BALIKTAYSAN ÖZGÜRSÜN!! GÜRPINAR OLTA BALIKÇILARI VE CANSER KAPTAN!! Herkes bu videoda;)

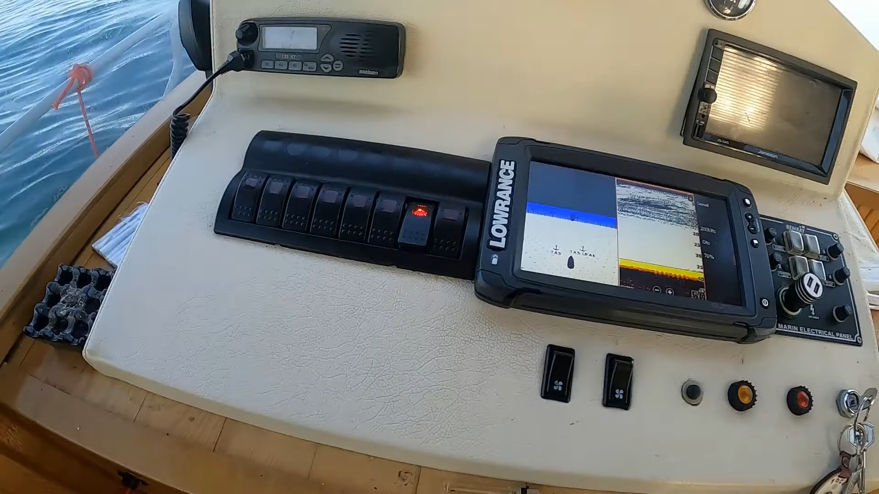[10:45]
Ha, bildiğin balık resmi var ya. Oo, altımız balık dolu. Recai abi.
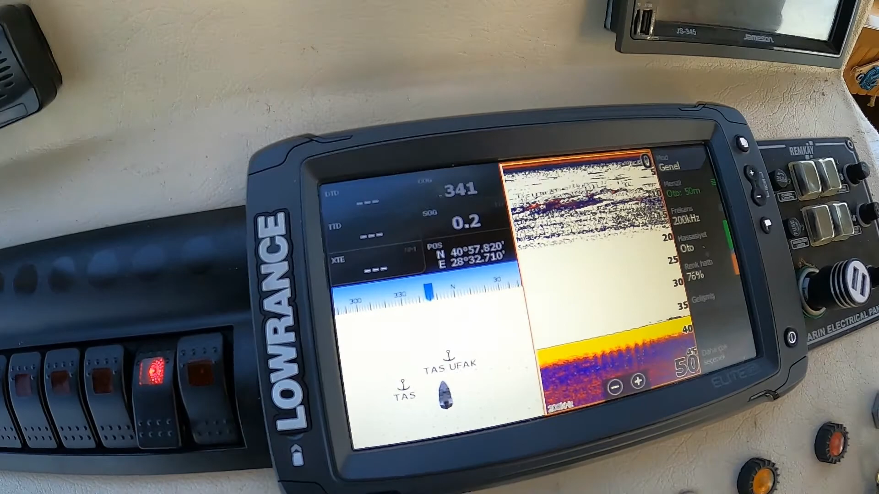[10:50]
Yemlik bir onlar. Üsttekiler abi, nasıl, ne anlatıyor bu şimdi? Üsttekiler tohumluk balık dediğimiz yemlik balıklar yani. Küçük balıktır onlar, oltaya gelmez zaten. He, bizim için aşağı, önemli olan aşağıdakiler.
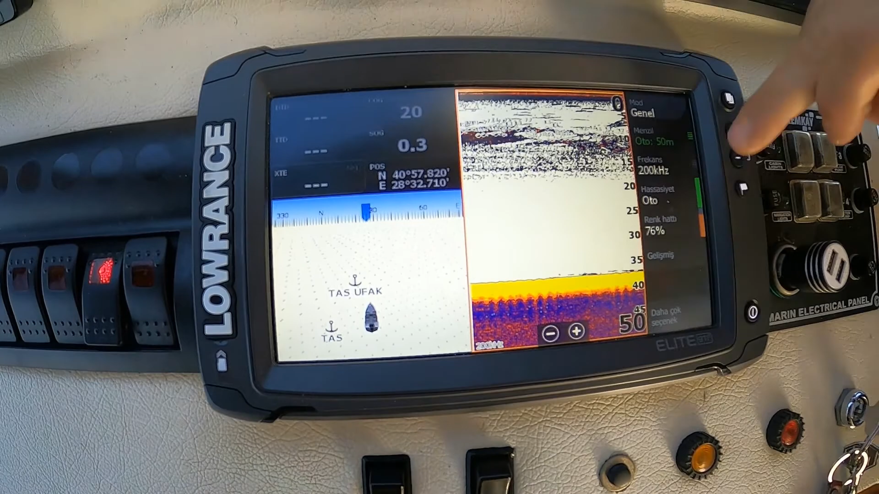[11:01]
Şu, şuradan geçenler. Şunlar bizim oltamıza gelmesi gereken balıklar. Aşağıdan geçenler değil mi? Tabii biraz çapa attık yeni daha.
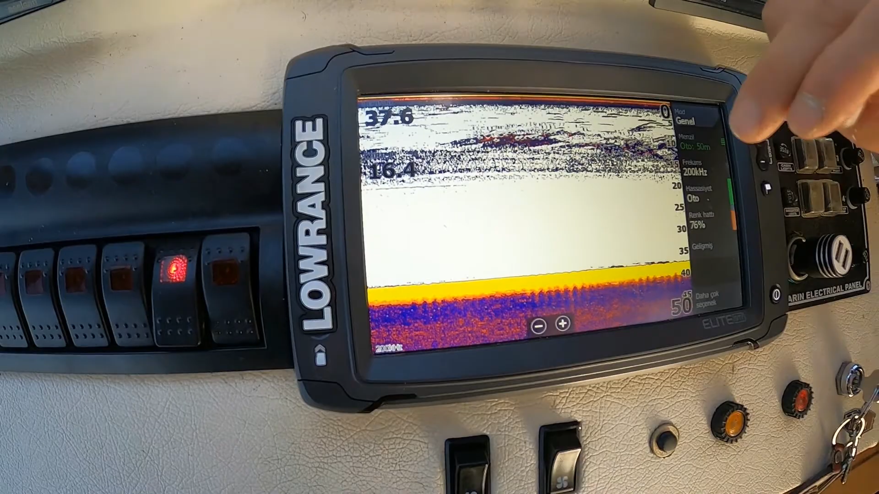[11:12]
Ne olduğunu tahmin edebiliyor musun mesela aşağıda o görüntülerden? Isparoz olabilir, izmarit olabilir.
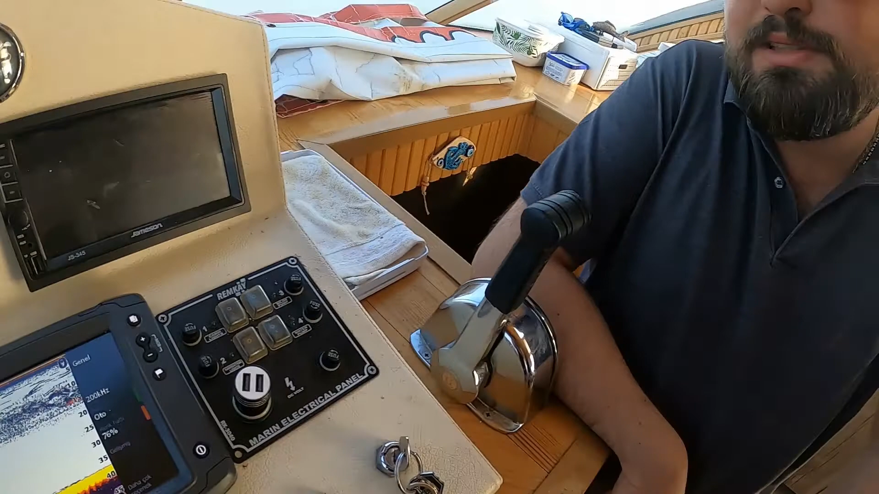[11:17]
Yerden biraz kalkmışsa azman istavrittir. Mercan olma ihtimali var.
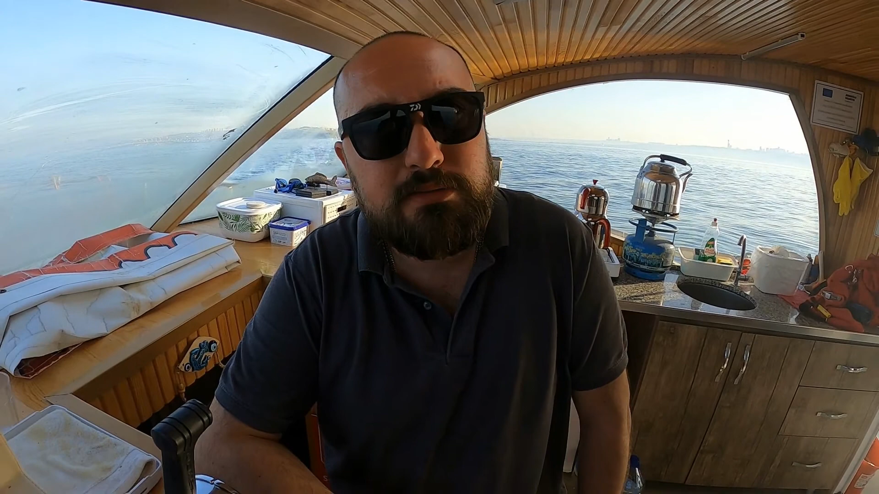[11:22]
Biraz geç kaldık mercan için ama var yani ihtimaller değil arasında mi? Şu an var. Mercan da var diyorsun. Var. Sabah çok erken saatlerde özellikle ışığın daha hani güneş doğmadan hemen. Evet. Önce daha çok mercan yapıyor. Evet. Şu kırmızılar ne abi üstteki? İşte kırmızılar dediğimiz gibi tohumluk dediğimiz.
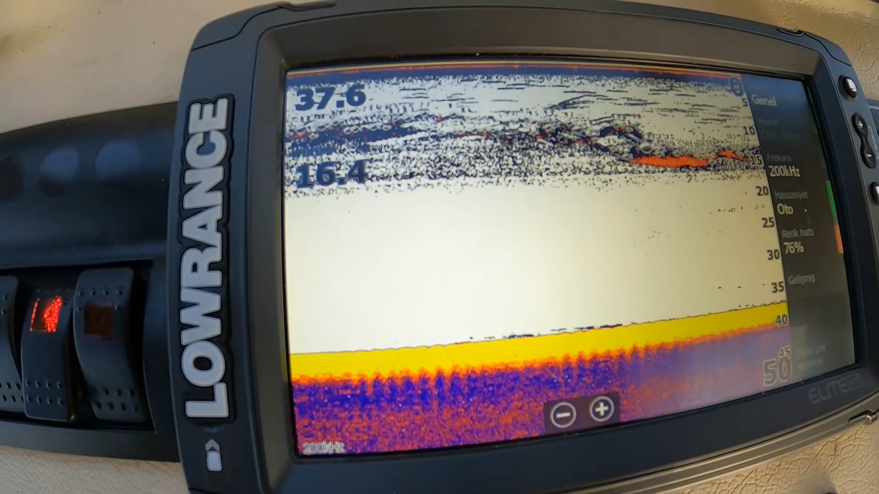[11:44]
Tohumluk. Bu kırmızılar tohumluk. Yemlik balık. Küçük sardalya olabiliyor, amsi olabiliyor. Evet. Kraça dediğimiz olabiliyor. Yani biz onları genelde yemde kullanıyoruz. Onlar da çok artık kıl takımlara geliyorlar.